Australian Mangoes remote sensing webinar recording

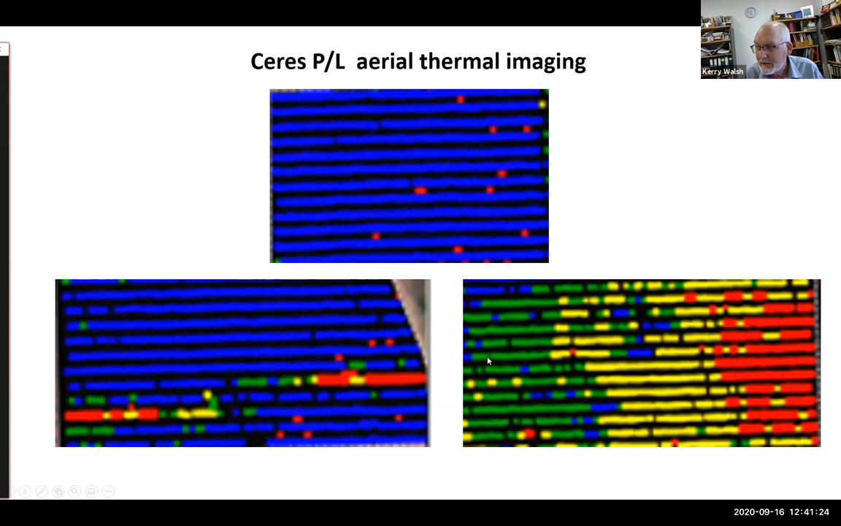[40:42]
there could be some problems with irrigation in this line who knows what's happening in this block as to why the irrigation why there's this graded pattern of hot middle and cool so there's one technology that's worth watching further ourselves we